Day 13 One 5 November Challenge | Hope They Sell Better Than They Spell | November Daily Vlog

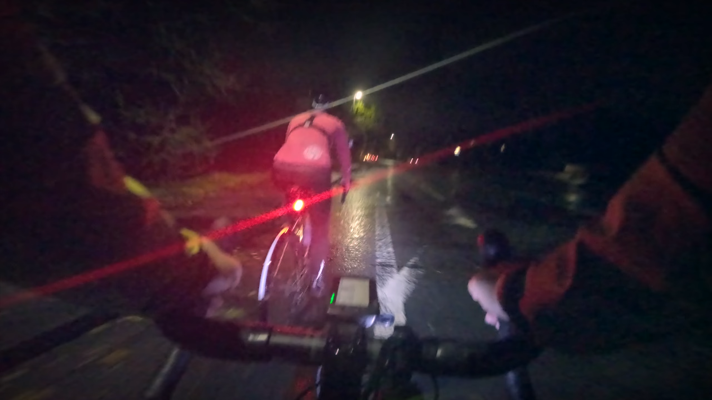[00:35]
If you want your PR down Queen's Park Avenue, today's the day to do it. Yeah. Strong wind. In the bus lane, outside the hospital. It's a bit quieter than usual.
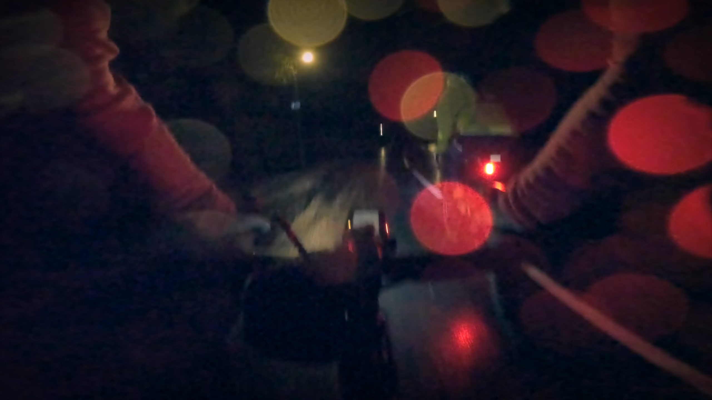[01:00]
There's nothing behind, we can take the lights.
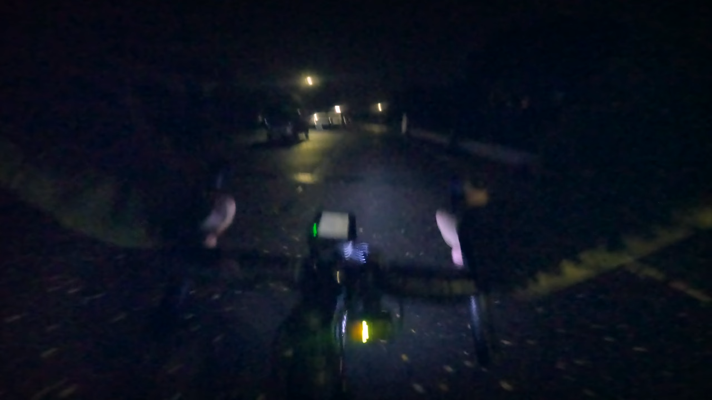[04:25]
Seems that as long as manufacturers hit an hour and a half, they're happy. We'll leave it at that. To be honest, on the rides we do, that's not nearly enough. Not nearly enough. We use MagicShine lights and they're pretty good. The rear ones, I think, are exceptional. They've got some fantastic innovations, like the 360 light, the CME 300, and their radar light,
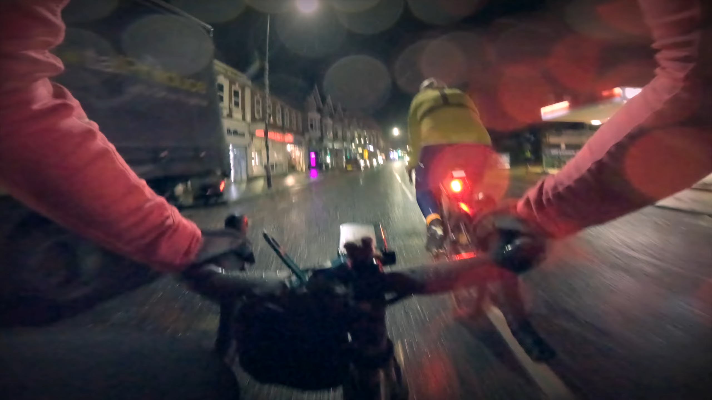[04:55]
in our experience of riding with others, is as good as any Garmin radar and has enough settings for pretty much every situation. And in the daytime you can have it so it's switched off
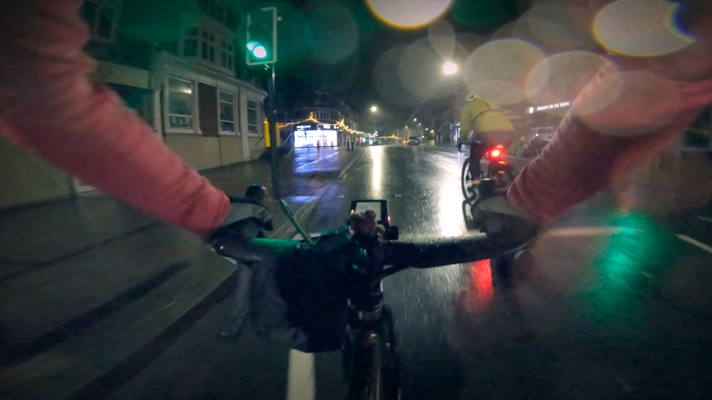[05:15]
and only lights up when there's a vehicle approaching, so 100 mile rides no problem. But front lights, yeah, if they put a big battery on them they just make them brighter. It just burns through. This is Southbourne Grove.
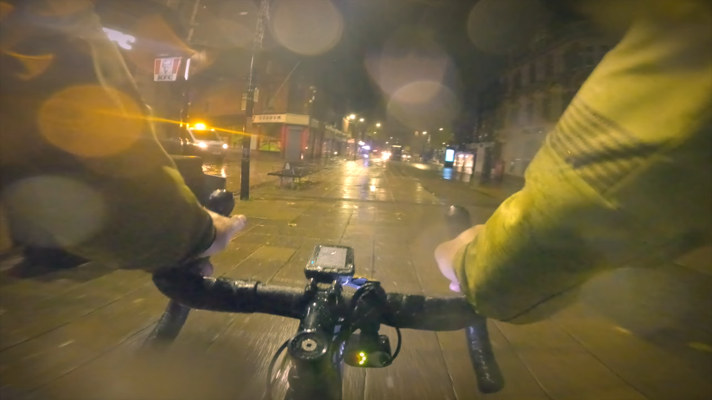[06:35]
Those of you who used to live in Bournemouth, this was Christchurch Road and went straight through. It's now pedestrian.
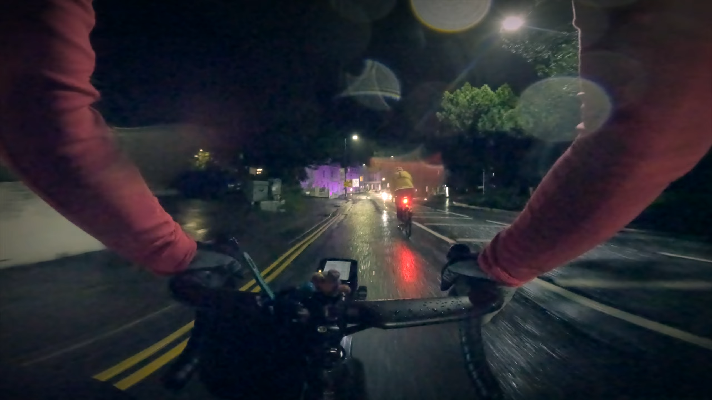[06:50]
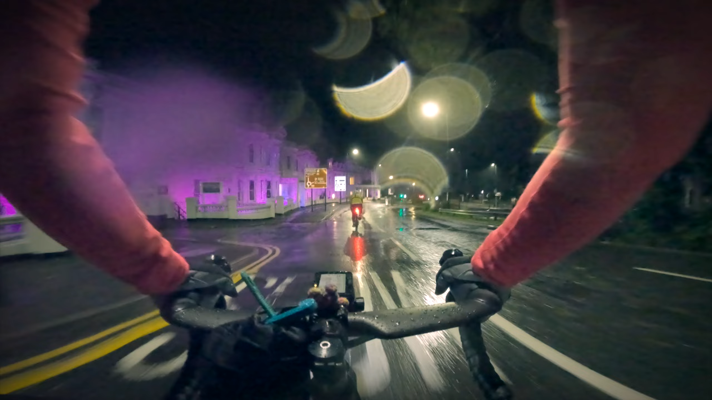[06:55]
Yes, the road goes off to the right, around the back of the shops, and then joins back up at Palmerston Road.